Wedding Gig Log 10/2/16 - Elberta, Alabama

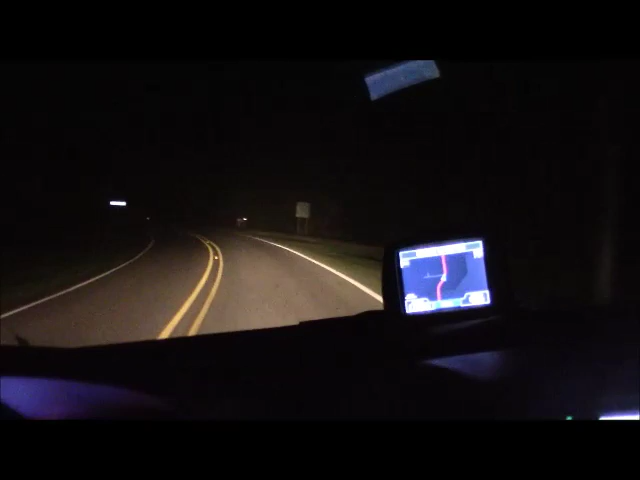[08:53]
It's about 10:45 now. The reception ended about 9:30. I just now left, and yeah, you can kind of see where the venue was tonight. It was out, you know, kind of in the country. You can see what we're just in some desolate roads here. Well, I just passed a house right there, but so I've been on this road now probably about 2 or 3 miles. I have not passed a single car. So, you know, that's what it's like when you travel on these little country roads. But you know what? I like it. I really do. It's a pretty neat area over through here. And that was just a beautiful facility, if you noticed that. I was talking to the owner about that.